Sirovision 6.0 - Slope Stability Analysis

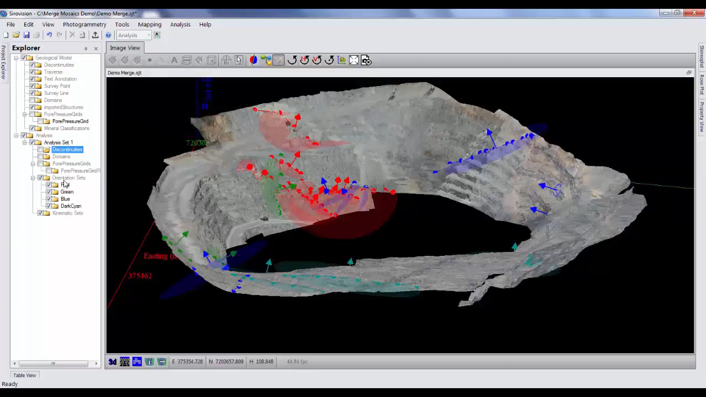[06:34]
Here I think we've got four orientation sets and we will include any outliers. Okay. So that gives me this quickly four orientation sets, each color coded, red, green, blue, and dark cyan. So now I'm ready to, uh, start my kinematic analysis. So right click on kinematic sets form stability analysis.
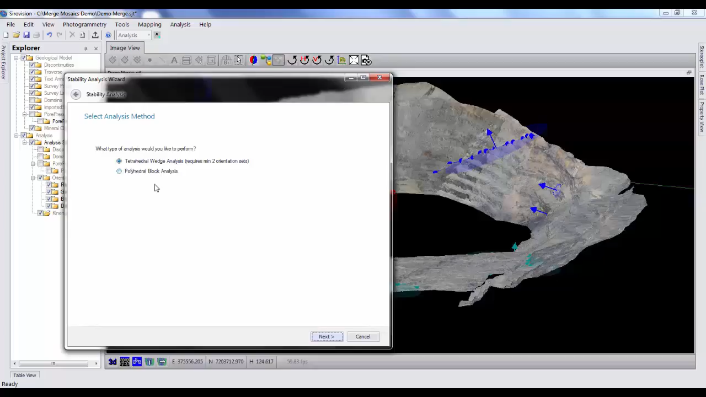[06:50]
So this has given me the option to run either tetrahedral wedge analysis or polyhedral block analysis. So first up, I'm going to detect all wedges in the pit.
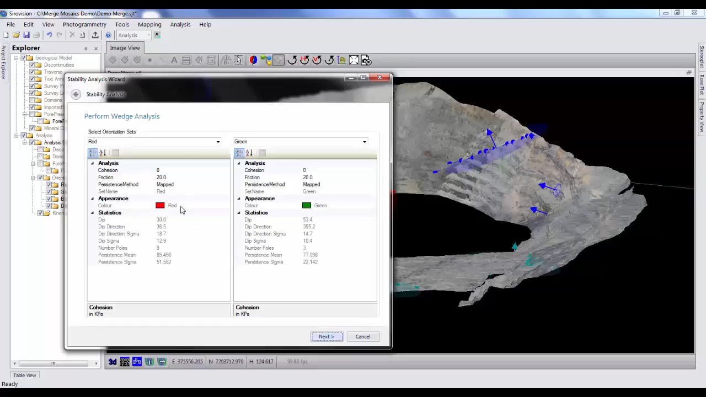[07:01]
So this compares my two orientation sets. I have four orientation sets here, but in this area that I'm interested in is predominantly, uh, red and green. So I'm going to run my analysis between the red and green orientation sets. Uh, there is input values here where I can input cohesion values, uh, for the structures in that set and critical friction angles. Uh, I can also select different persistence methods. So in this case, I'm going to assume that the, uh, persistence of each of the structures is a maximum.
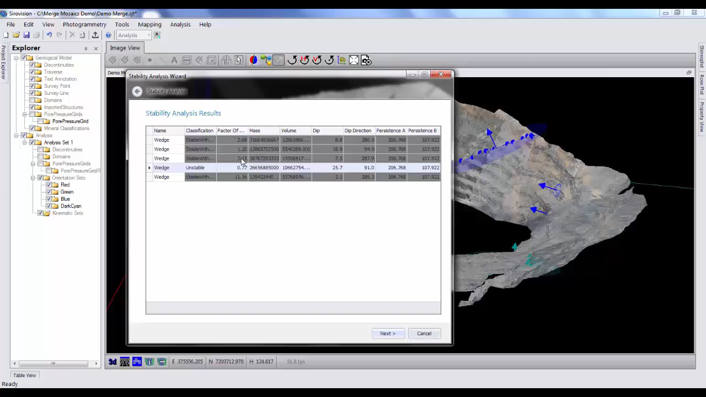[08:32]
So it's deemed unstable. Uh, the other four wedges are stable with friction. Uh, their, their factor of safety is 1.2, 2.6, 3.15. Uh, so at the moment they consider stable. Then we've got one unstable wedge here. So hit next, finish. And it maps all my wedges for me. Now it maps the tetrahedrons, uh, of the wedges here, here in blue. Uh, they are that size initially, uh, so you can visualize them so you can see them,
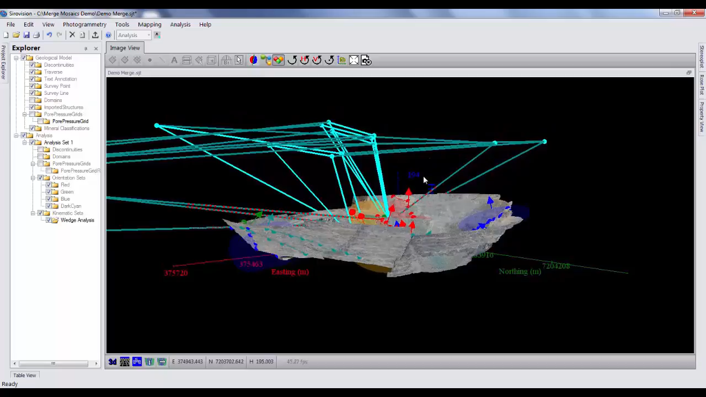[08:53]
but also it's based on the maximum persistence, uh, when it was mapped. So these release surfaces up here, obviously not realistic. Um, so what we'll do is I'll open up the table view,
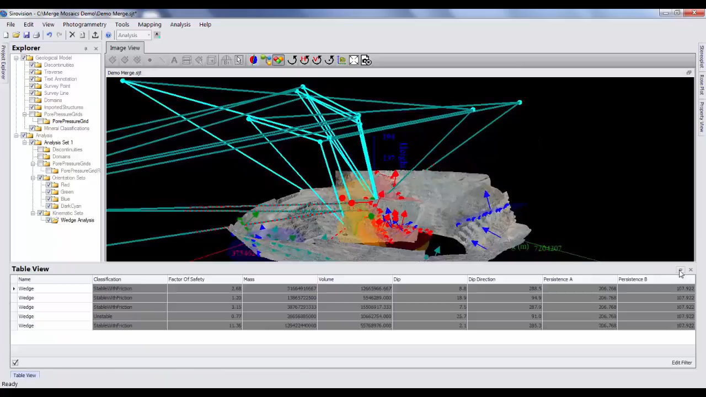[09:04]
which gives us a list of our, of our, uh, wedges. And we'll find the one which is unstable, which is this one. And realistically, um, the release surface is obviously not here. So I would drag this down, uh, to where I think,
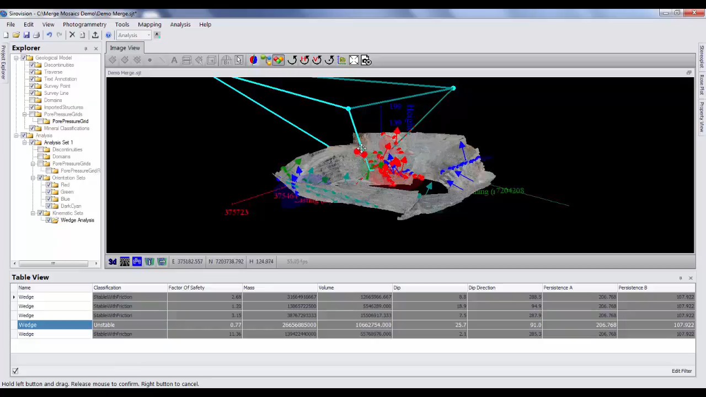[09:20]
uh, the wedge does extend to. So it would say to the top of the pit wall we've got. And when I do that, it redraws the wedge. And in the table view here, uh, when I select that wedge, uh, I have data such as, uh, the factor safety, the mass, the volume, the dip, the dip direction of the plane of intersection and the persistence of the two structures which intersect to form the wedge.
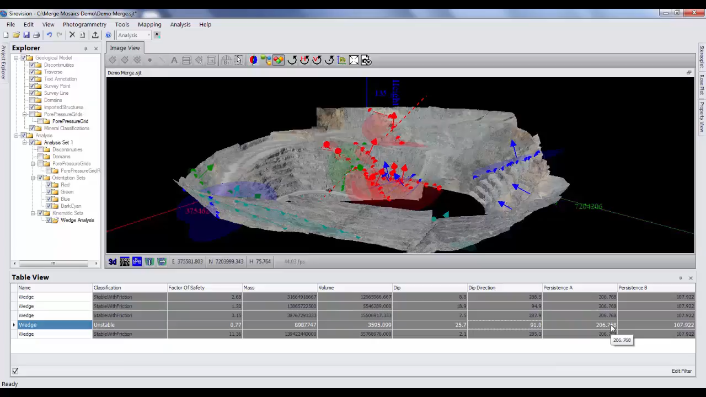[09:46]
So that is how quick and easy it is to detect potentially unstable wedges in the rock wall. Uh, so now we want to do something a little bit more advanced. Uh, instead of, uh, detecting, uh, where two planes intersect to form a wedge, we will run polyhedral block analysis.
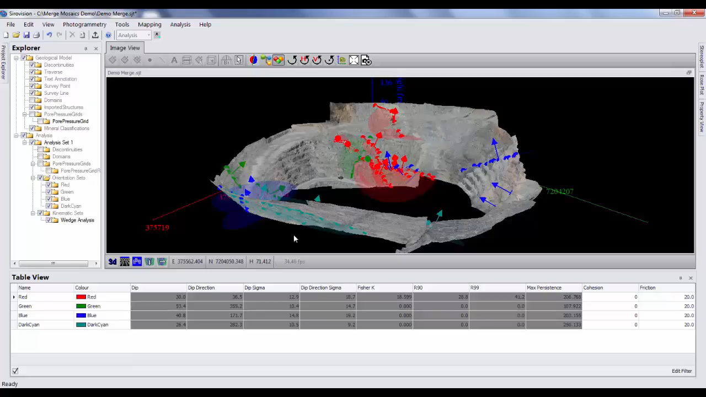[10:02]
Uh, so to begin that we right clicking kinematic sets,
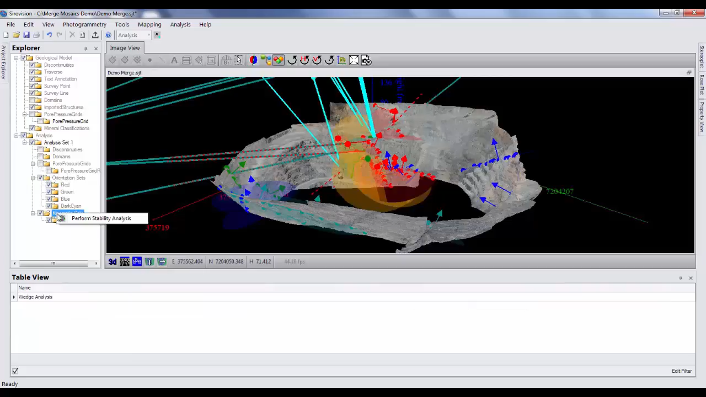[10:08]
performs to build analysis to open the wizard, select polyhedral block analysis.
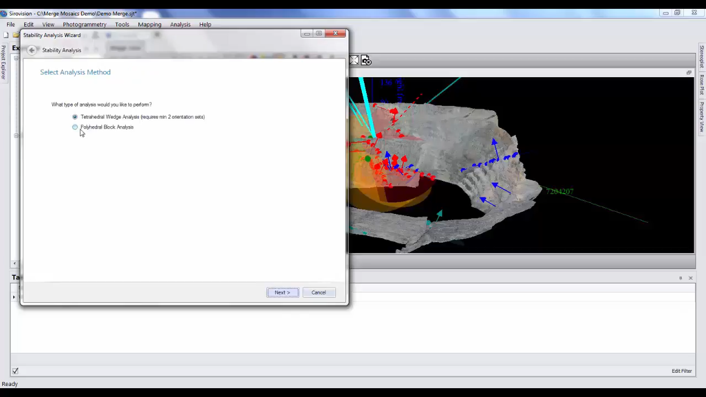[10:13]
And this is a similar wizard to the, to the wedge, uh, detection wizard. So we can import cohesion values, uh, critical friction angles, and persistence methods.